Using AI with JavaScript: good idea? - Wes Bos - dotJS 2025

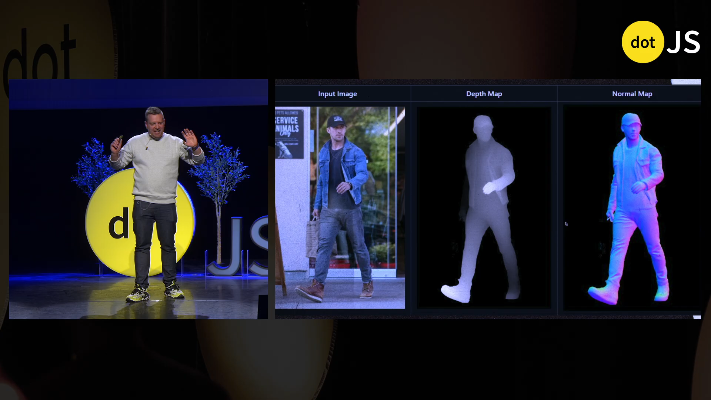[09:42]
You just take an image, not used with a fancy camera or anything, just literally any image, and based on what it knows about depth and other photos, it's going to generate either a depth map or a normal map.
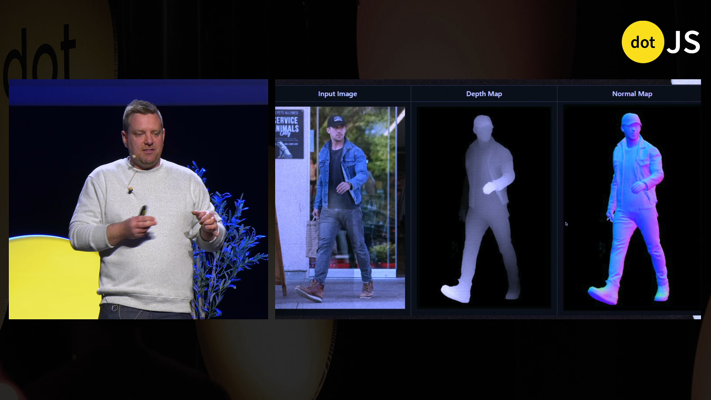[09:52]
So what do you do with a depth map?